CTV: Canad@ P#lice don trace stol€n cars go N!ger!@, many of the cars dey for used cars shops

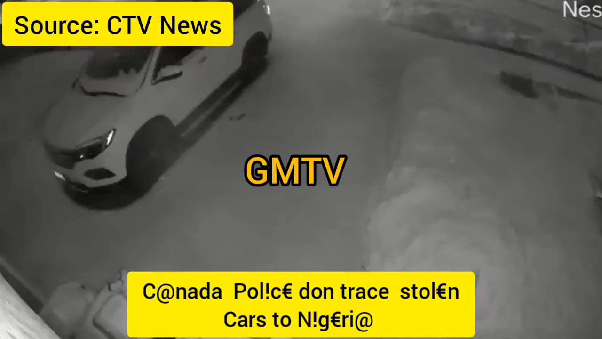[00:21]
way soak oh yeah so wait till they come to talk for here when i see this car where the drive come out so na toyota highlander this man just parking moto within a twinkle of an eye they don't base
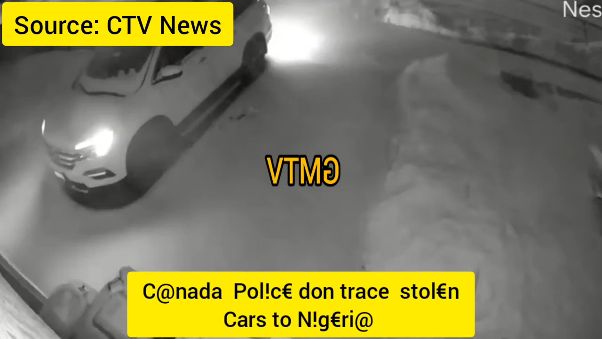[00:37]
the moto so another one we're parking on for streets another highlander then base some again another one na lexus rs 350 2019 then base that one again so when they can see say this thing too much naim the con insurance people and con uh in con employee investigators say made them begin trace where all these cars where then they